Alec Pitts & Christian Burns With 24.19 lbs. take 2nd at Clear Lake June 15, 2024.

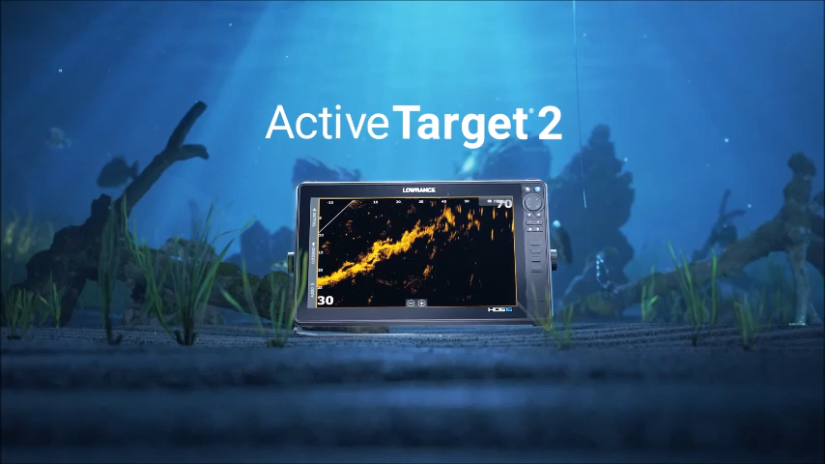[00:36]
Watch fish reacting to your lure, live, with best-in-class resolution. And get a more complete picture than other sonars,
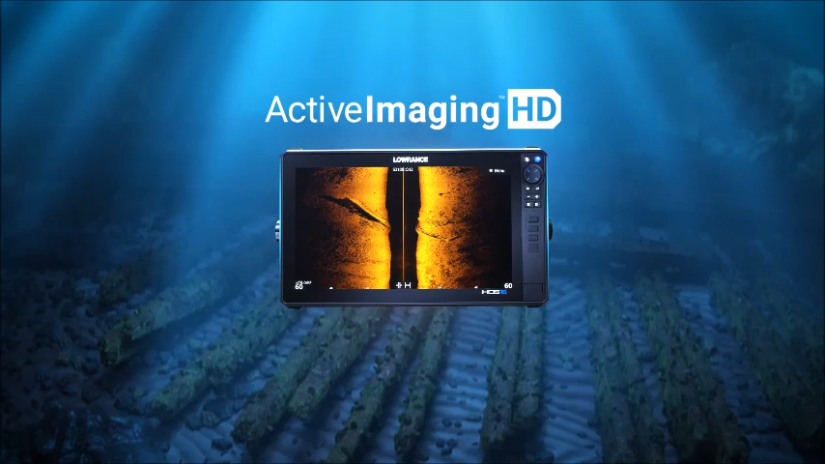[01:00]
bringing fish reveal to side-scan for the first time,
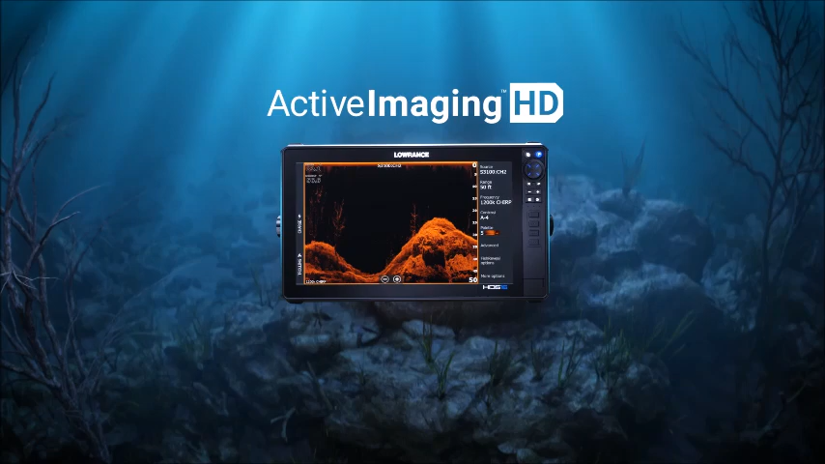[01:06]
and unveiling underwater structure with more precision and clarity than ever before.